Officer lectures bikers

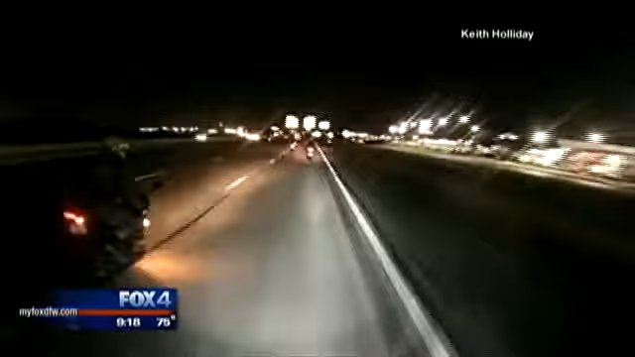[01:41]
This video is from Keith Holliday's helmet cam. He was riding with the One Nation Motorcycle Club last week and says he didn't even realize that a Fort Worth police officer was behind them because there weren't any flashing lights.